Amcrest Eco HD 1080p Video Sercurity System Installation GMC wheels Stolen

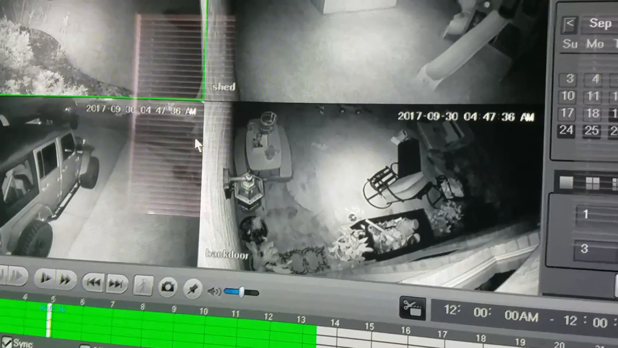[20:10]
And then, there's the frame iron, like patio, driveway. But yeah, the night vision works really well. You can really tell where it's pointing at. I'm pretty impressed with the night vision. It's pretty awesome.
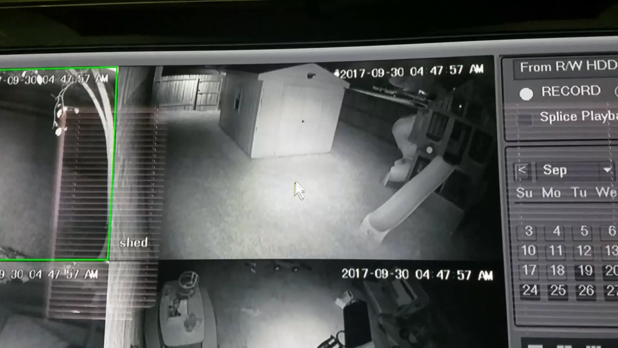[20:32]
So look at that picture and then we'll go out.
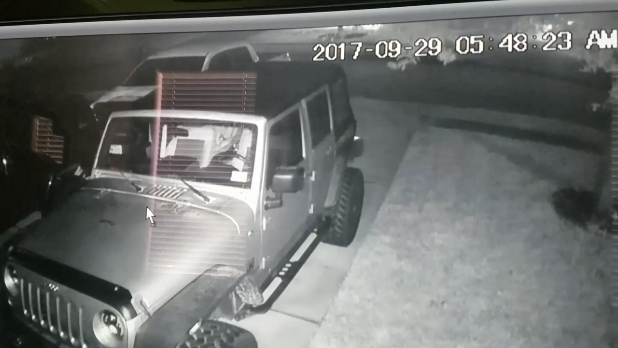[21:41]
A little bit of glare on my TV, but yeah, the night vision works pretty darn well.
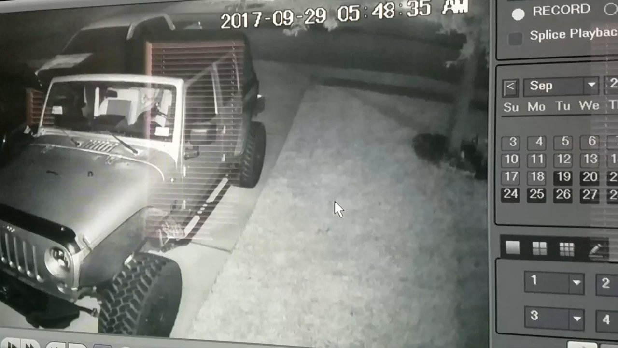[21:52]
So I'll go ahead and show you what the app looks like. A little bit of features, some features on the app. Go ahead and check out the app real quick.